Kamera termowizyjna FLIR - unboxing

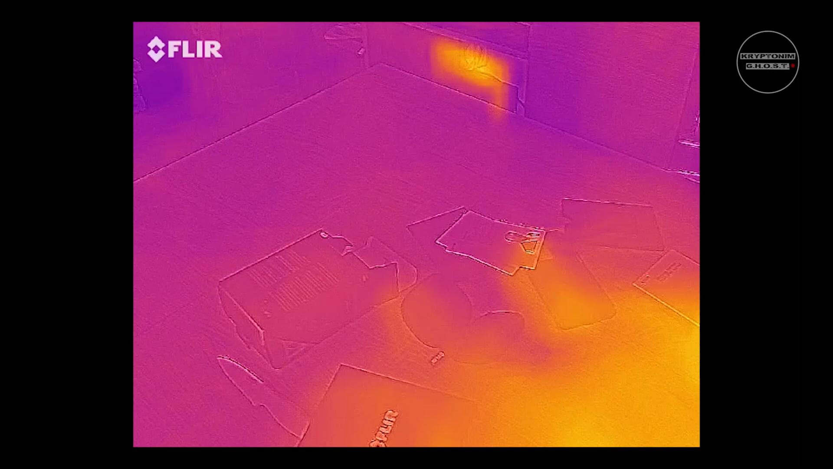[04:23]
A więc sama kamera wygląda w ten sposób. Nie wiem, czy w ogóle będzie dźwięk. Mam nadzieję, że tak. Zobaczcie, tutaj mamy źródło światła ciepło, czyli jest nagrzane.
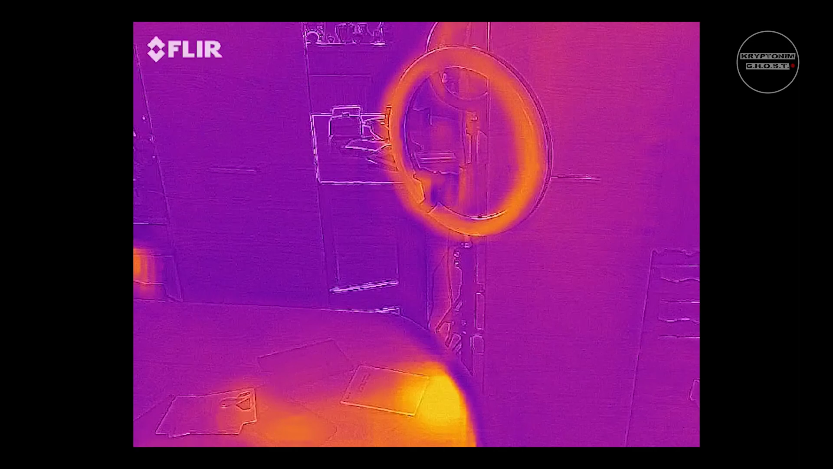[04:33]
Pokazuje nam. Tutaj w lustrze będę odbijał się ja, oczywiście też, nagrzany.
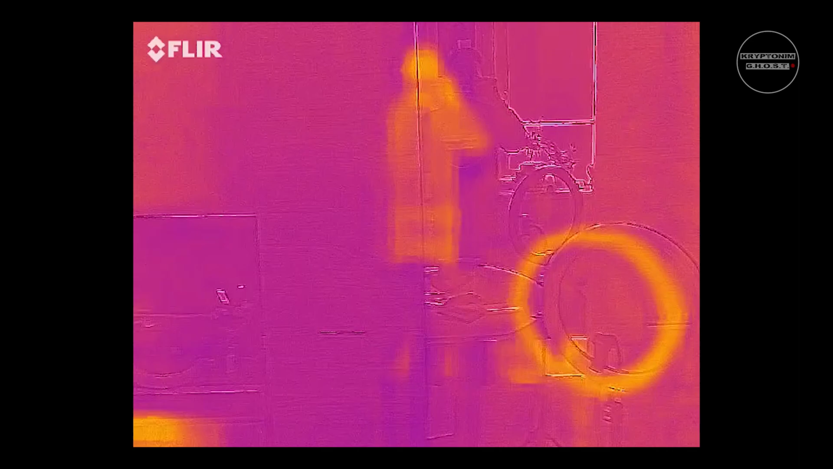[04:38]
Kamera wygląda w ten sposób. Tak nagrywa. Znaczy się nagrywa w ten sposób.
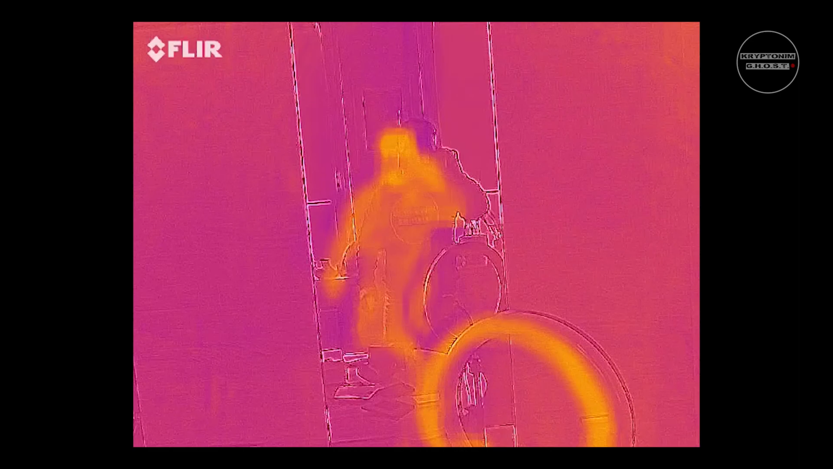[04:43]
Widzicie mnie? Ja jestem po tej stronie. Tutaj do Was teraz macham. I tak to wygląda.
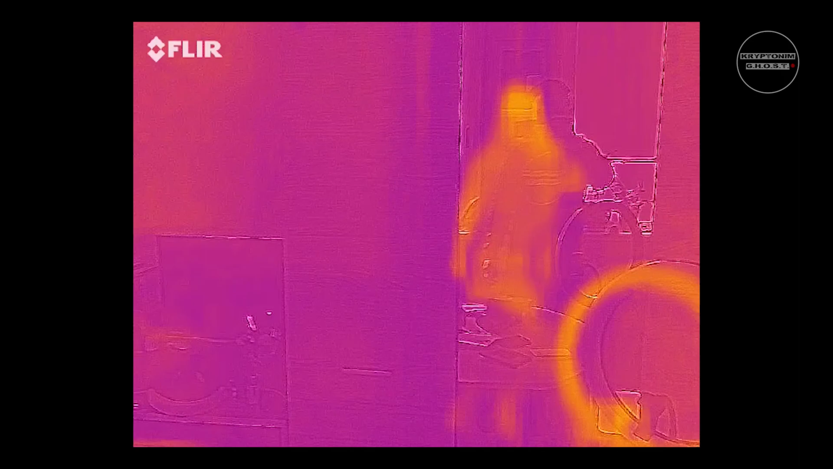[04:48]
Zobaczmy, czy może coś u mnie na kanapie nie siedzi. Tu macie. Zobaczcie.
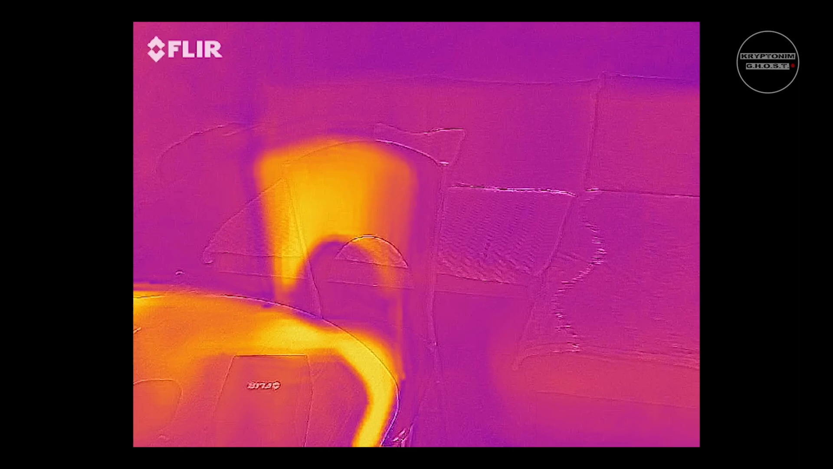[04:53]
Jeżeli chodzi o... Teraz nikogo tutaj nie ma. Ciepło. To ja te ciepło wytworzyłem i nagrzałem stołek siedząc na nim.
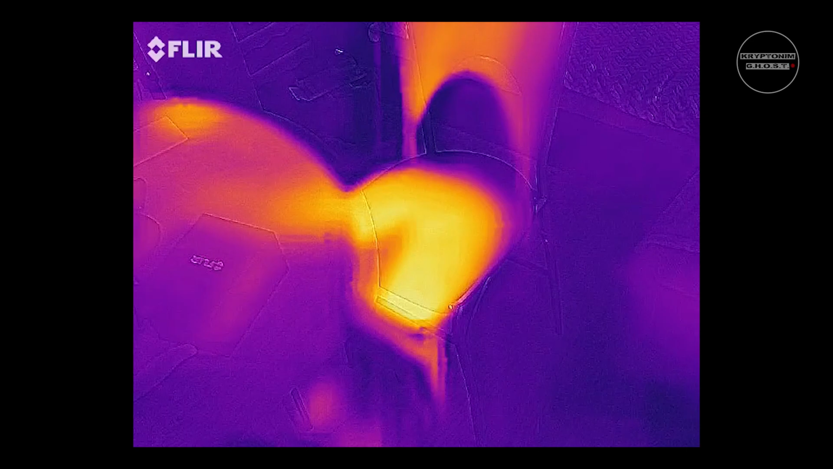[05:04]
I tutaj również nagrzałem trzymając ręce blat stołu. Ale zobaczcie, że tutaj filtruję i tutaj nic nie ma.
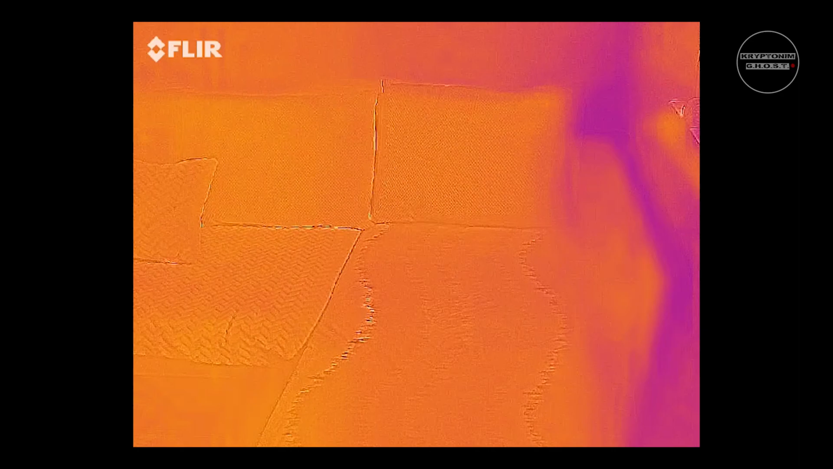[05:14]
Żółty kolor jest to żółty neutralny. Zobaczmy sobie.
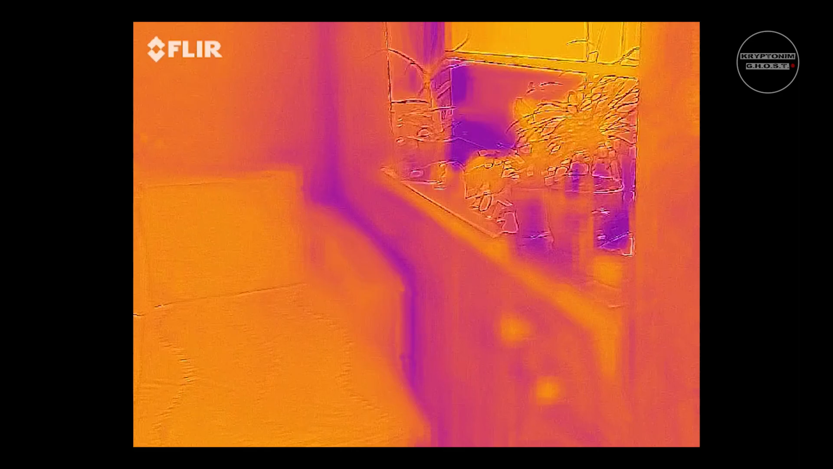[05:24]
Porozglądajmy się po moim pokoju. I widzimy, że tutaj mamy ciepło, neutralne kolory. I tam, gdzie powinno się coś pojawić, to powinny być zakres zimna i powinien być kolor niebieski. Tak to wygląda.
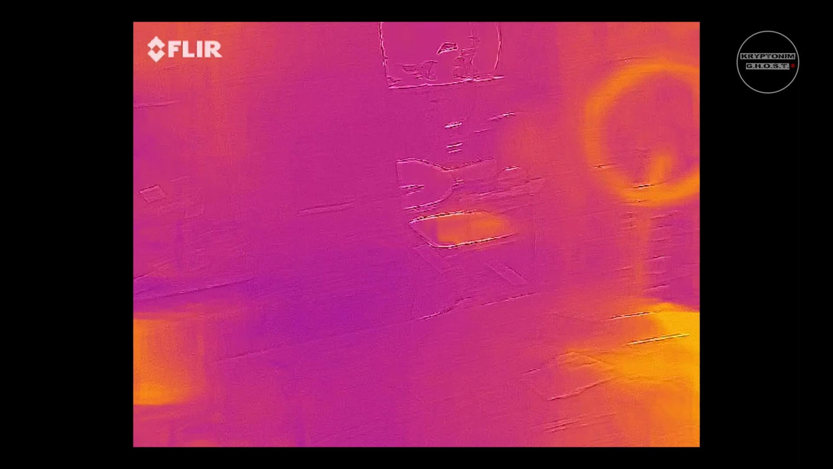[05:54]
A więc co? Najlepszym sposobem, aby przetestować tą kamerę, będzie zabranie ją już na najbliższe nagrania
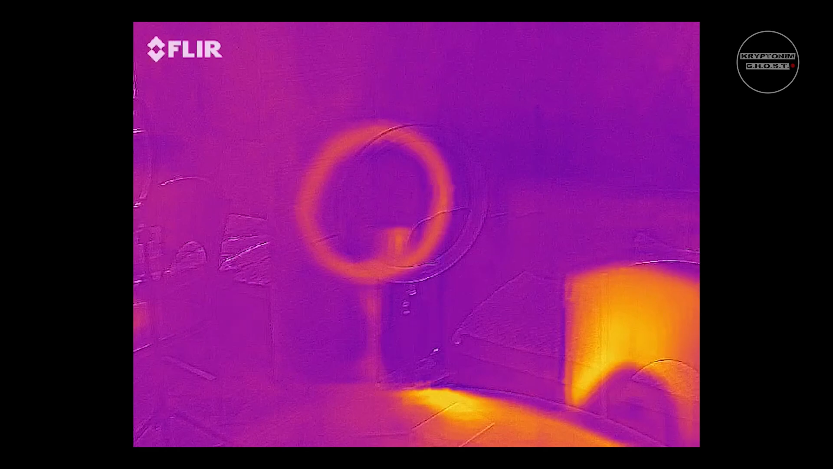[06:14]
Mamy nadzieję, że ta kamera pozwoli nam na rozszerzenie naszego spektrum badań.
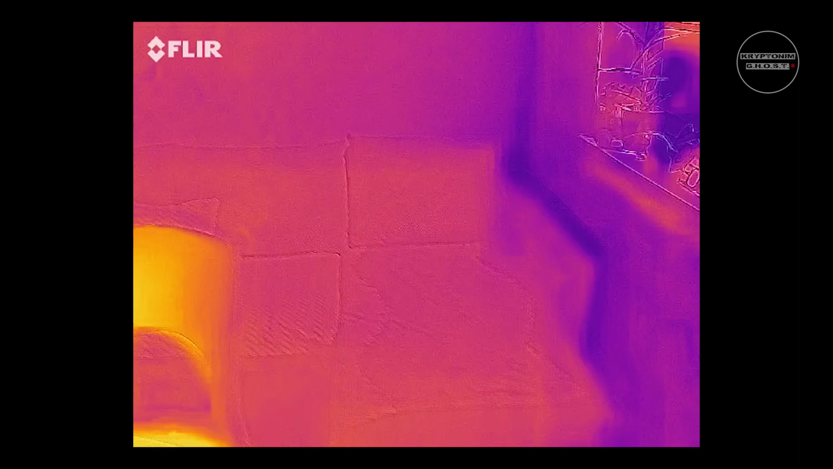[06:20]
Czyli pozwoli nam na dokładniejsze badania miejsc. Oczywiście z dokładnością. I będziemy mogli w czasie rzeczywistym sprawdzać ciepłotę otoczenia.
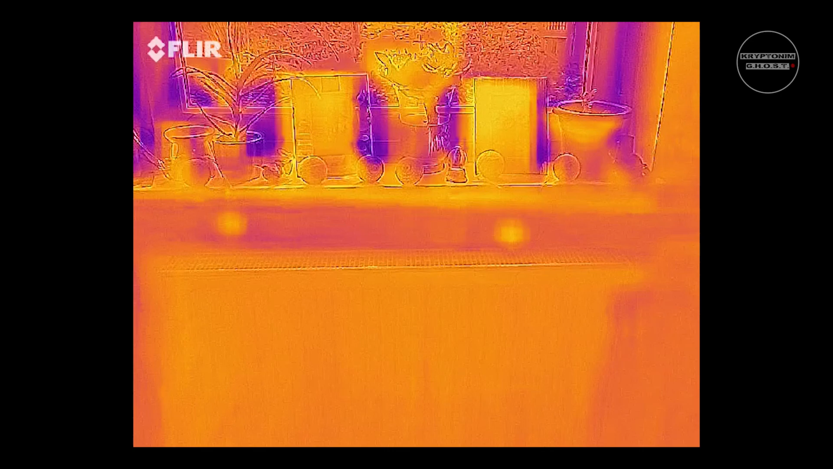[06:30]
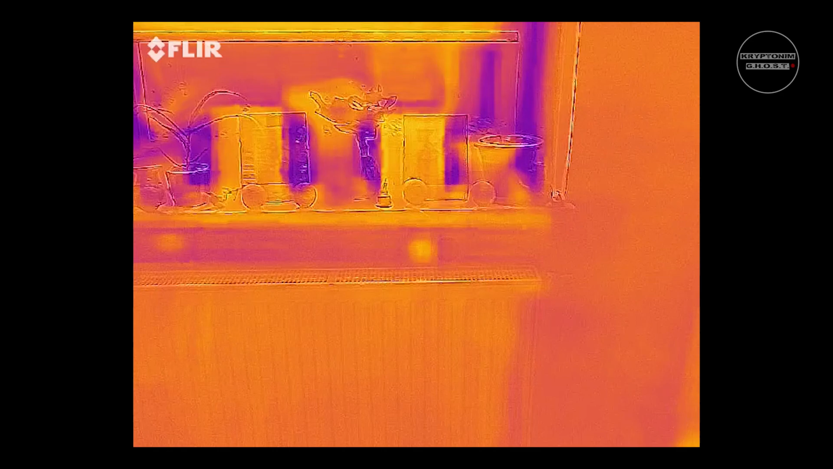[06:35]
I czy jakiekolwiek anomalie, spadek temperatury w danym miejscu, czy pojawienie się jakiejś postaci, będzie miało odwzorowanie na kamerze termowizyjnej.